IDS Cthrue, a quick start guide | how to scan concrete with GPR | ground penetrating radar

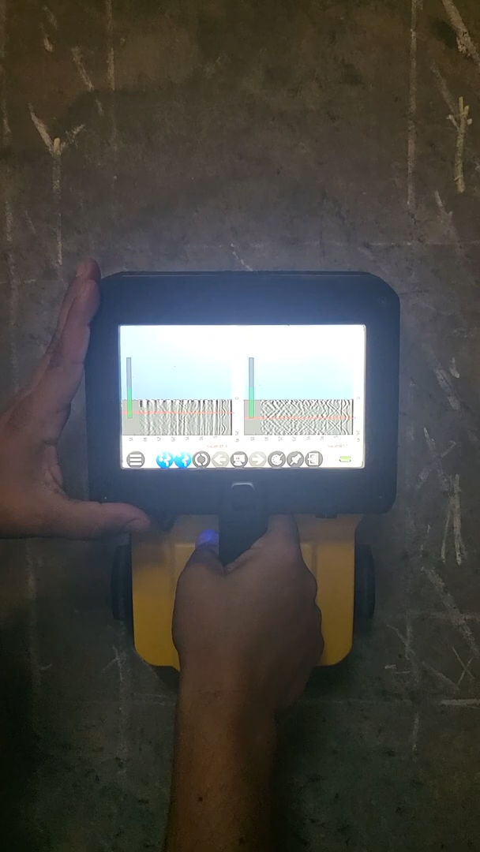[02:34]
So, if you see here, you can, I can just zoom in a little bit.
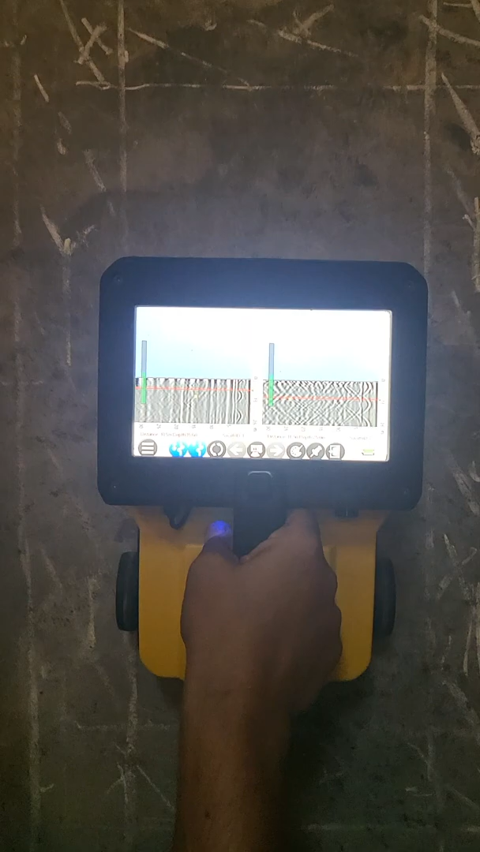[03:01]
and now I'm bisecting the hyperbola, that's where my rebar is in front of the actual tool.
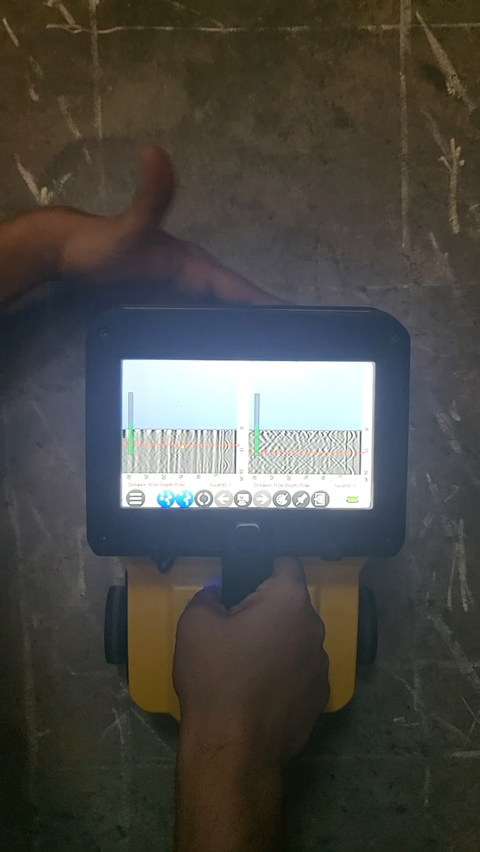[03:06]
And so, you can see we've marked out some rebar, and that's one of them right there, right?
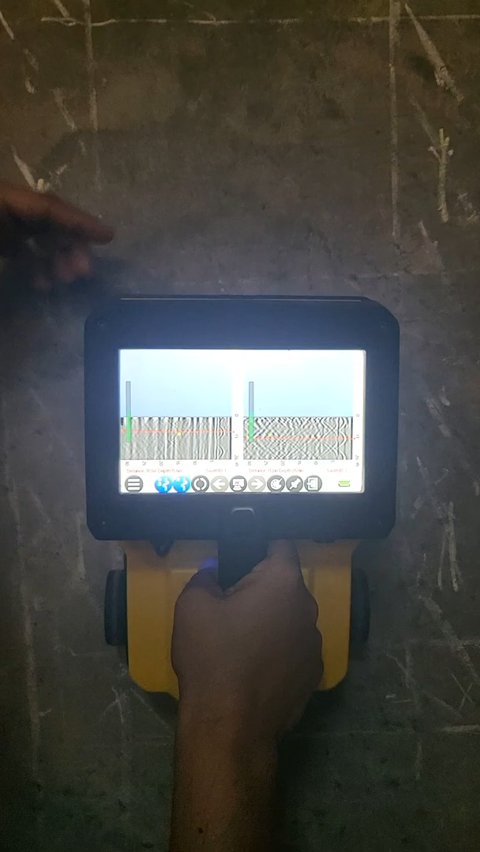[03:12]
If I kind of push it back up,
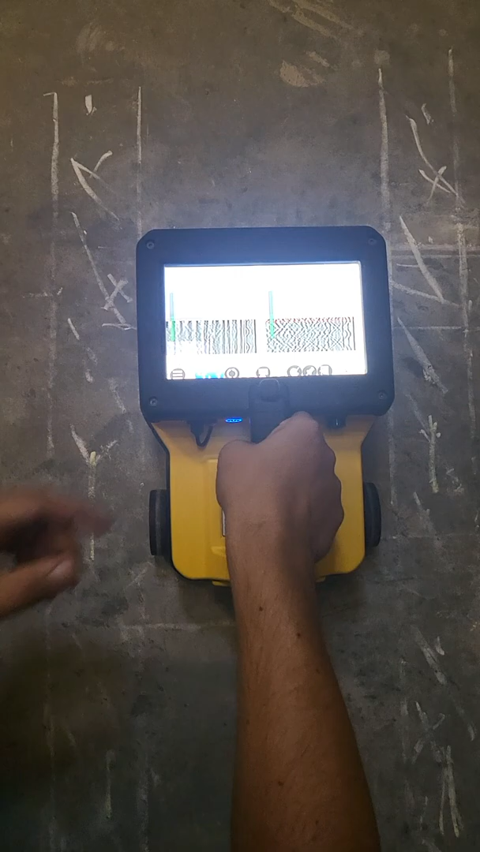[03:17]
you can see I'm bisecting another hyperbola, and I'm on another marking.
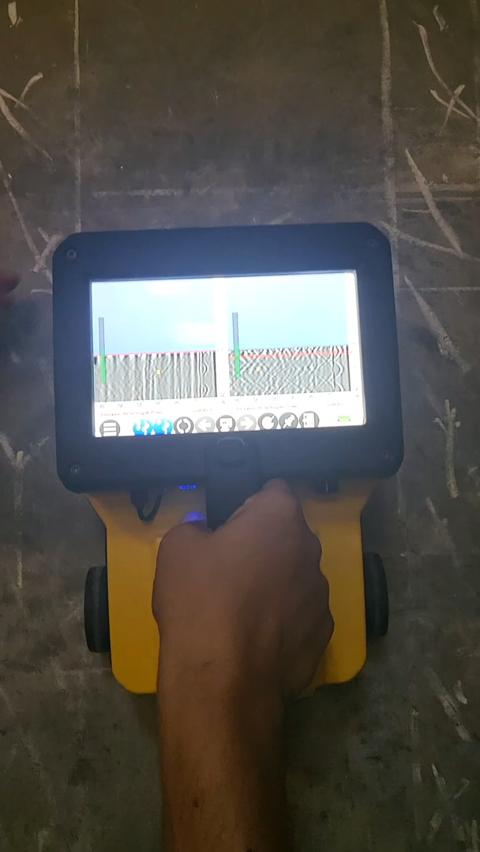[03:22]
If I come back down, right, I'm bisecting another hyperbola, and here's another one. If you continue to collect additional data, right, here's the next one.
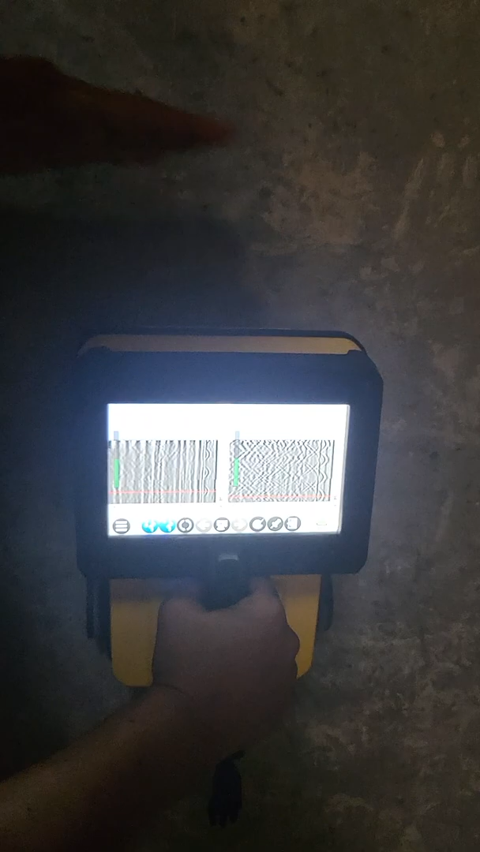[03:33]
I would mark it right here. So, that's as simple as it is.
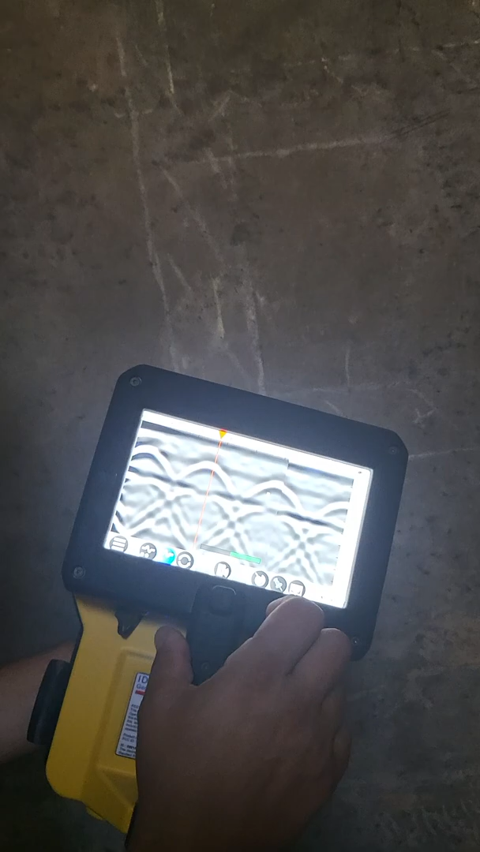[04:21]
So, I can press pin, I can hold it down, and then I can go ahead and actually pin it. And I'll say that's a rebar.
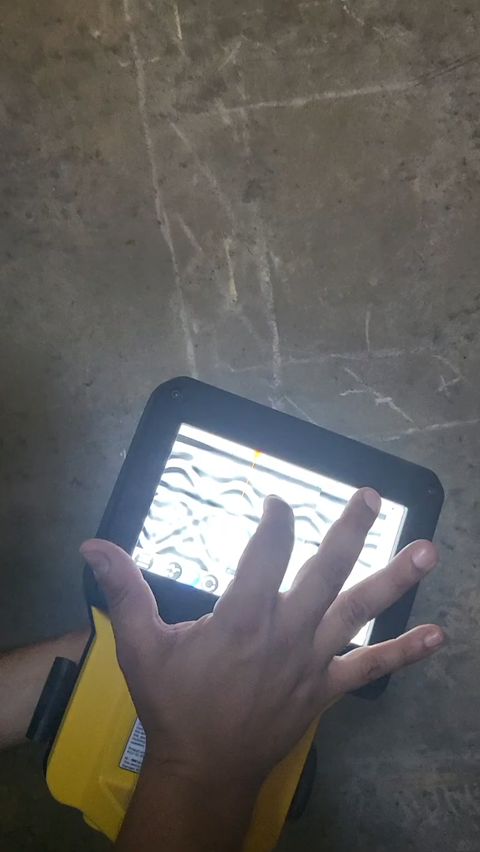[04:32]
And now, if I light it up again, it'll show me where it was.
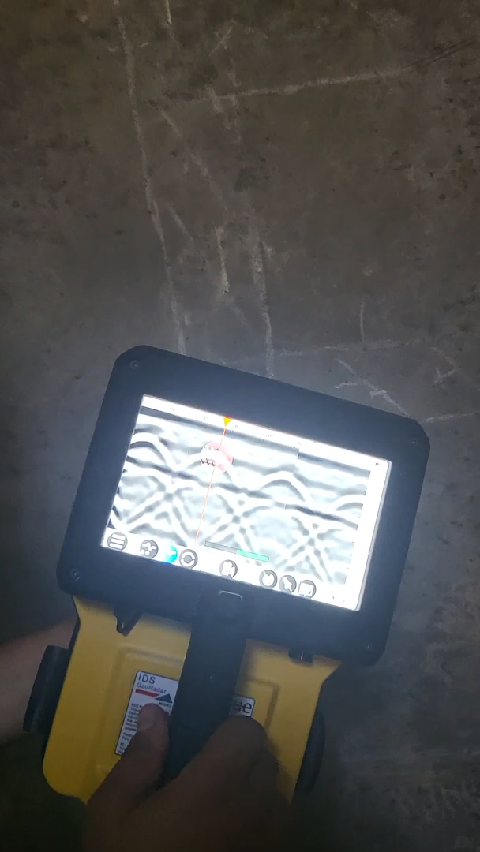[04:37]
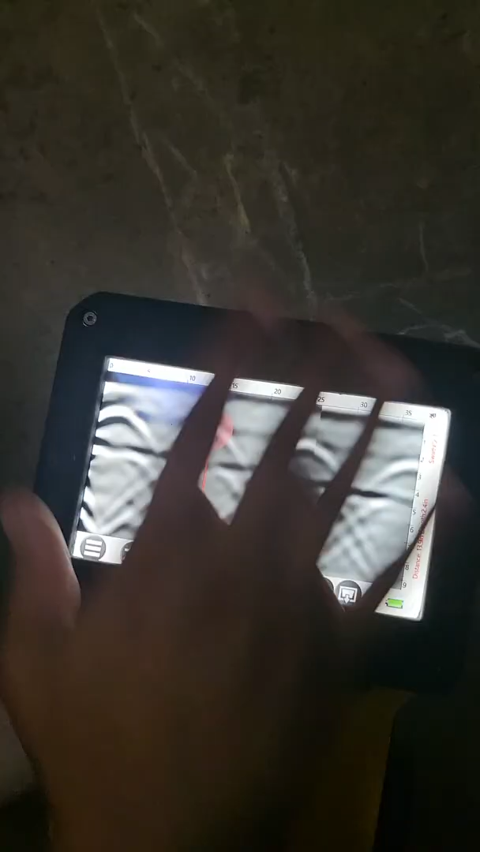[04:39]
Finally, let's say I want to export this image to a customer.
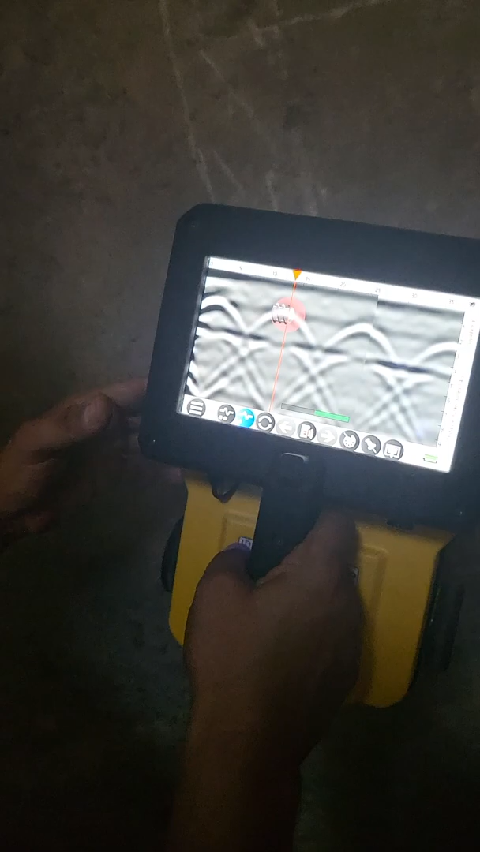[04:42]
I can go ahead and these little three bars down here give me some additional options.
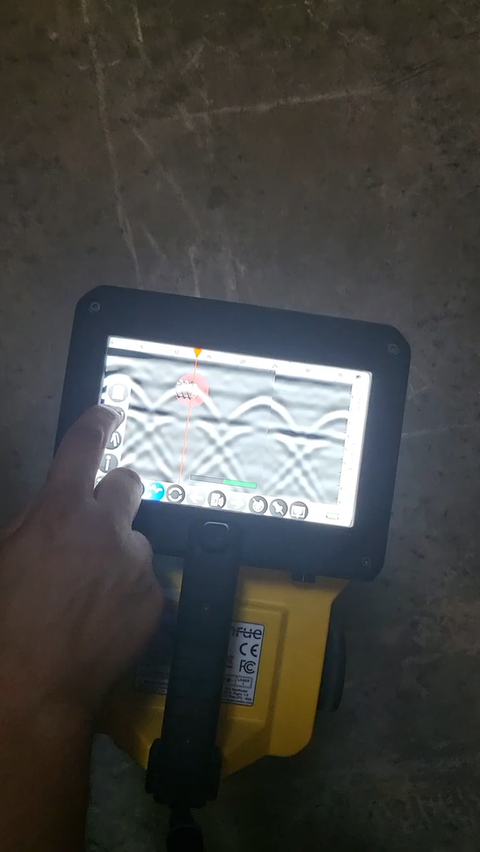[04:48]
I can just press the camera, and that'll screenshot what's on my screen. And now, I can just OK it.
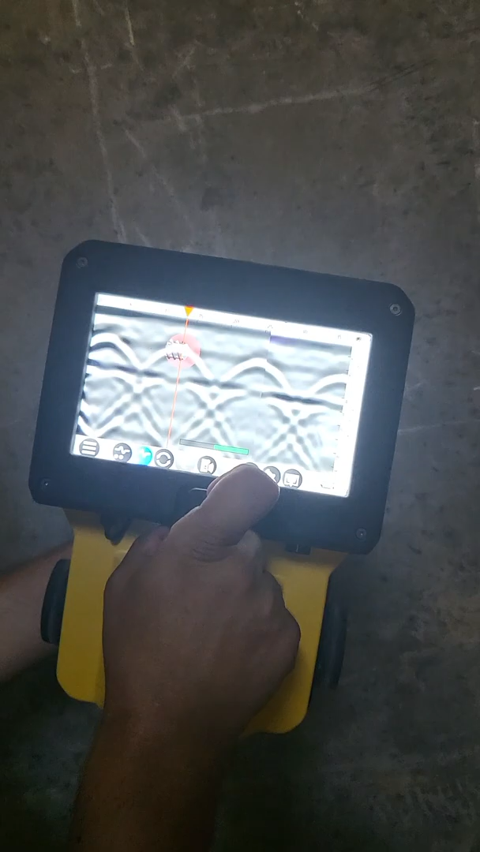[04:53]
And now, that screenshot is in the folder on that home page. All right. Actually, one other thing you can do, this was a nice upgrade that they made a little while ago,
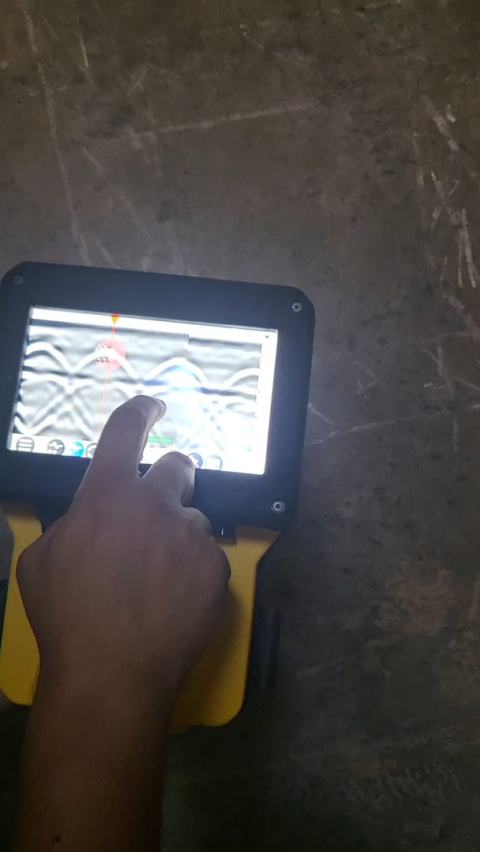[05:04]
is you can do an assessment of the velocity.
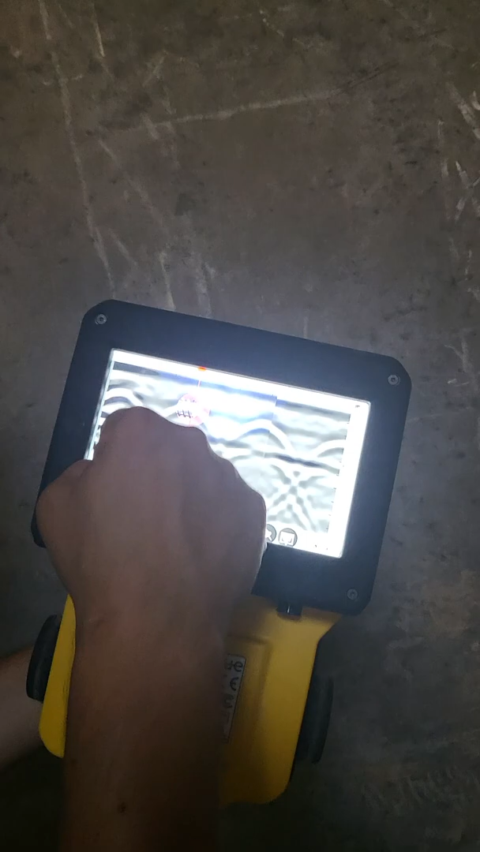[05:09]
So, I can also press these three bars.
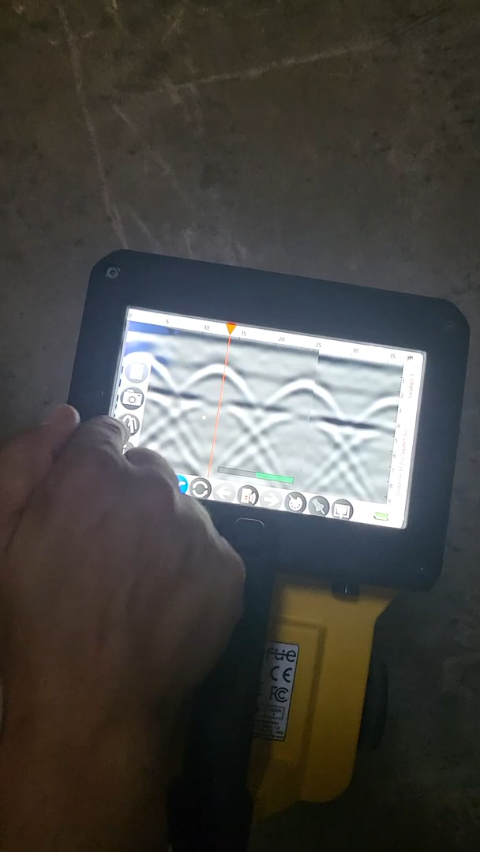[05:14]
I can press the little hyperbola.